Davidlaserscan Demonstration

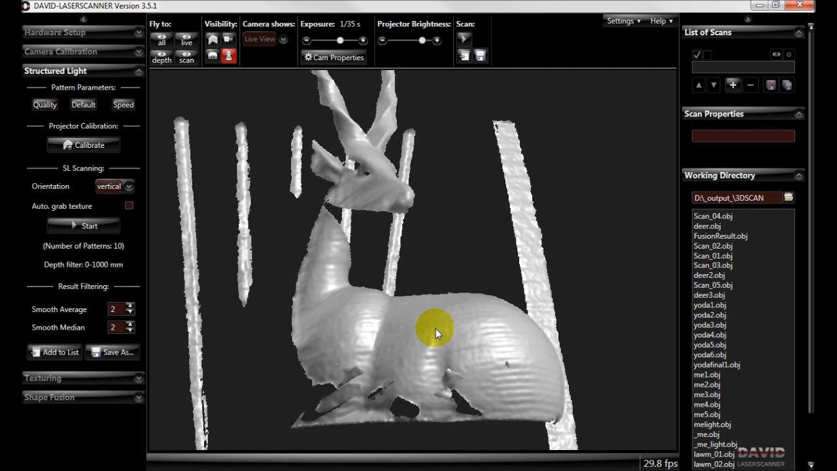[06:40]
And here's some that I've done earlier of the deer.
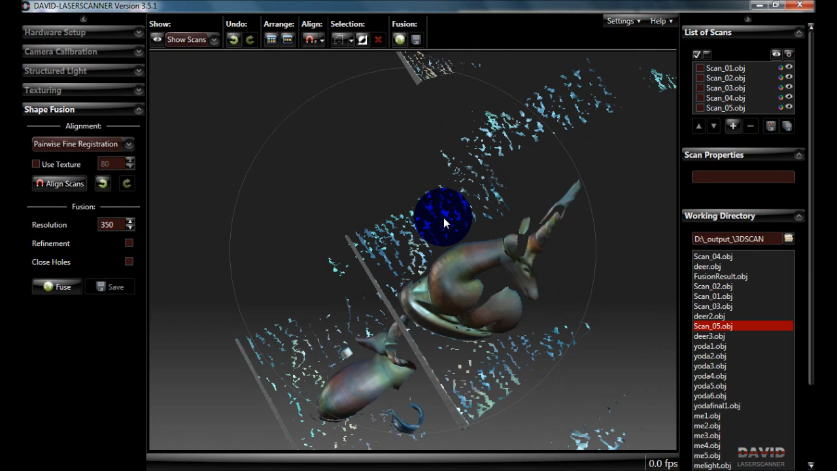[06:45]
And this was with texture turned on. And you can see they're a lot smoother and better quality.
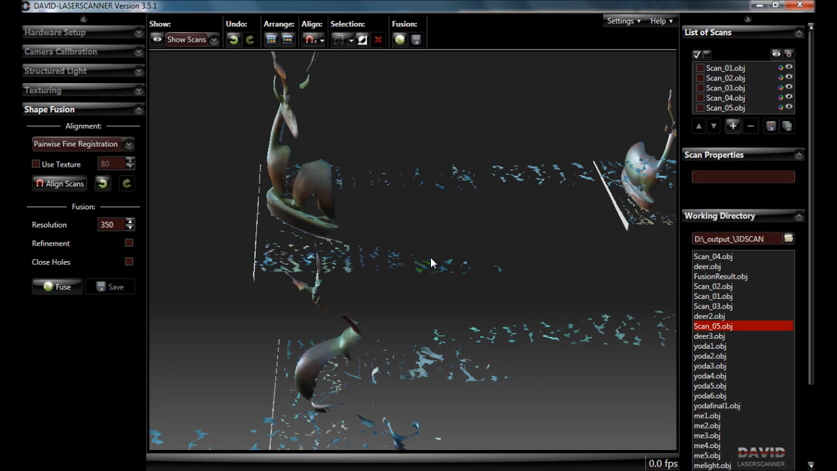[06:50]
So the most laborious part of the process is to now go through and do some selections.
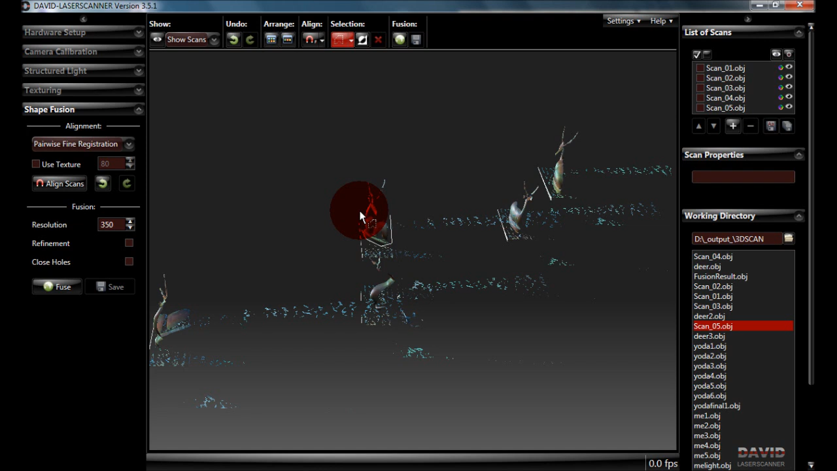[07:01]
And we want to cut out all the noise. Double click to finish and then parts are highlighted red.
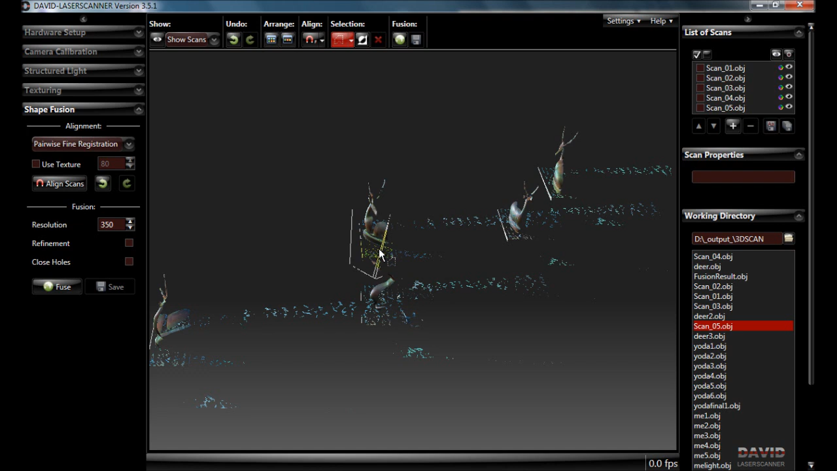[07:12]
And you can simply press the delete key to remove them.
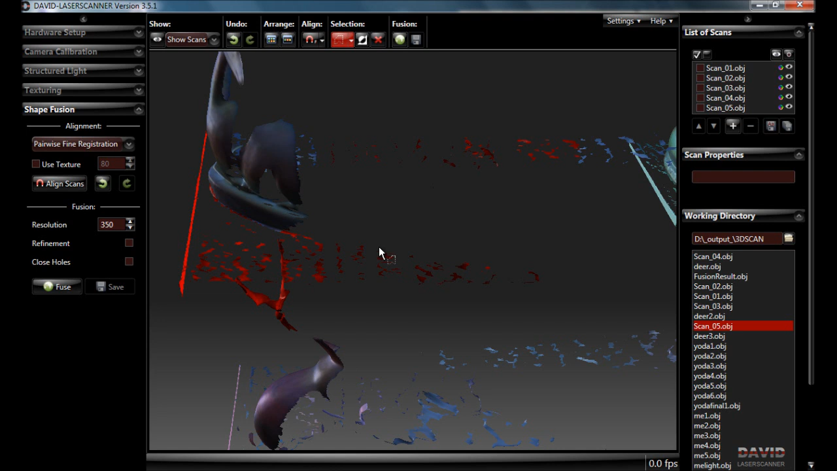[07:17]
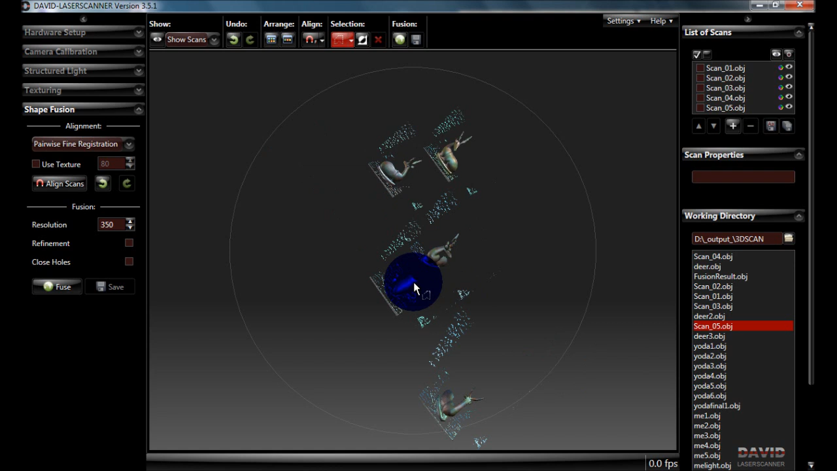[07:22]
So the more calibration you can do at the beginning setting up your depth for the foreground and the background, the min and the max, the more time you'll save at this stage.
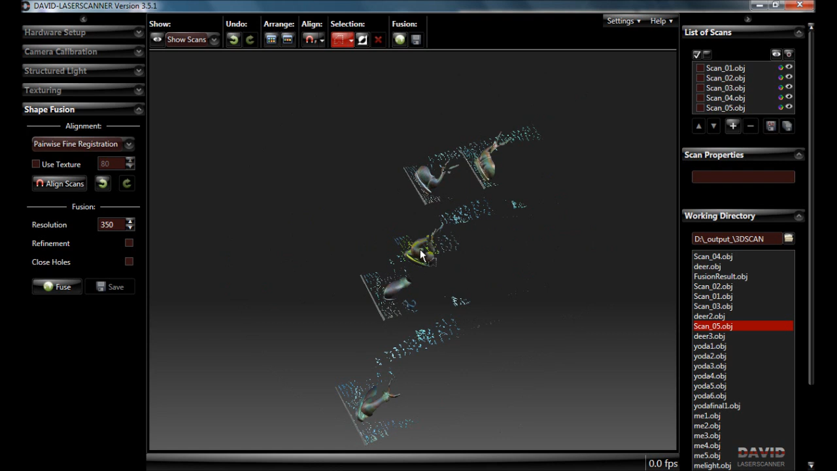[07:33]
But eventually you'll end up with a whole bunch of shapes which are ready to go. And this is where David Scan really excels with all of the noise.
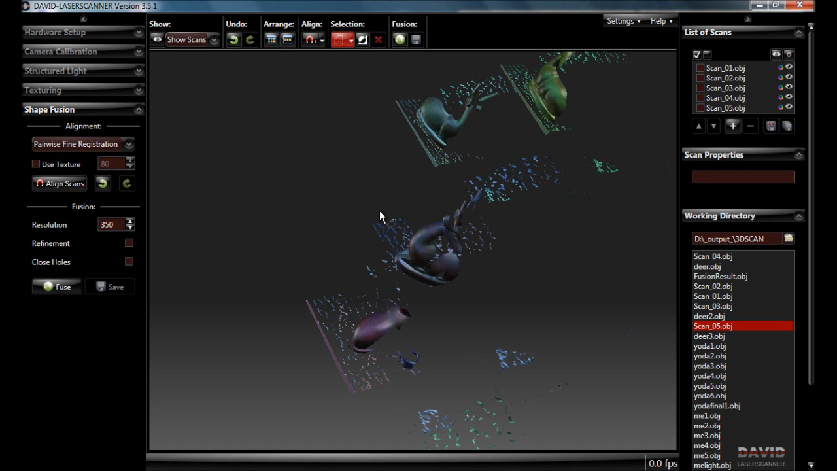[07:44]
And now we can demonstrate the way David Scan will align this for us.
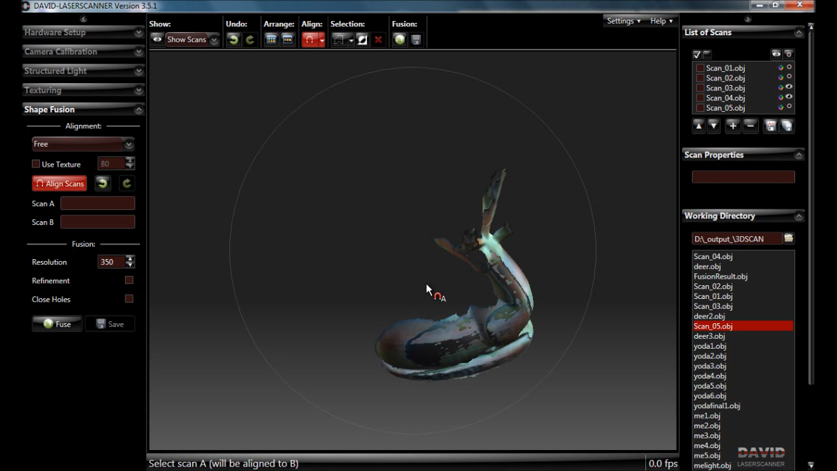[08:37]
There's ones for fine alignment after we've done the initial ones and that actually looks quite good.
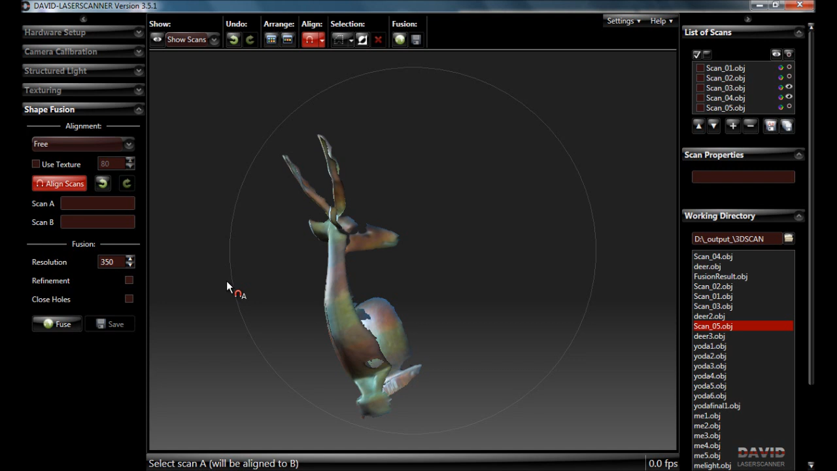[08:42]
So it's worked out the two scans.
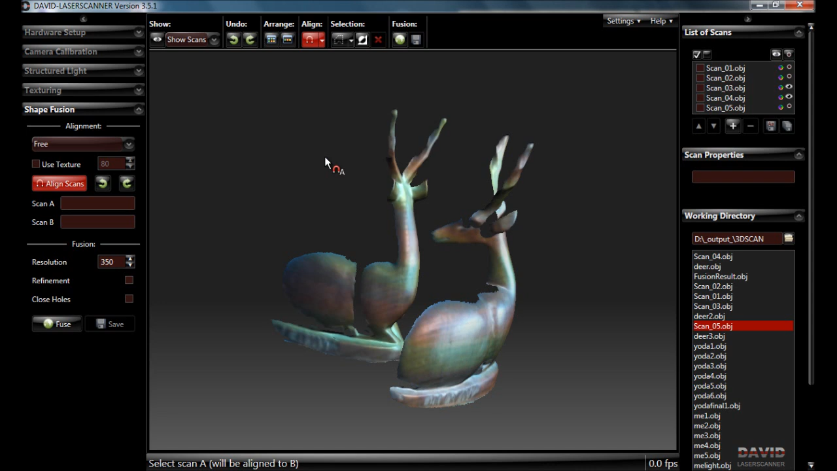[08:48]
If we undo that to see how they started versus how they finished up.
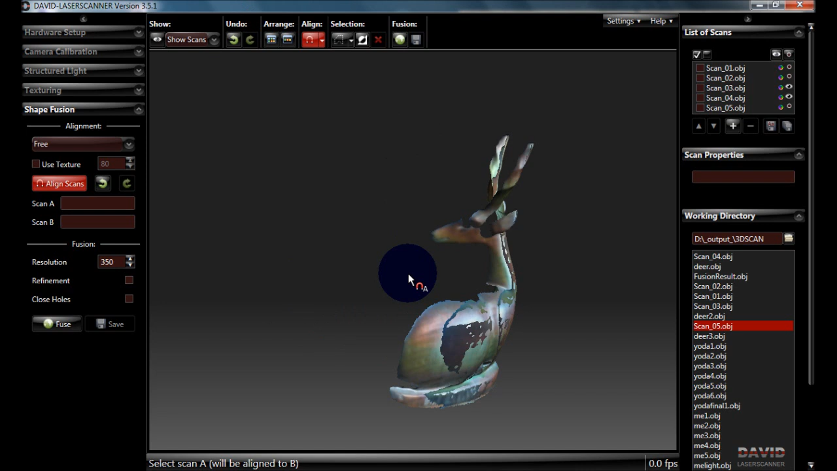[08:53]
You can see that it's matching them up really nicely.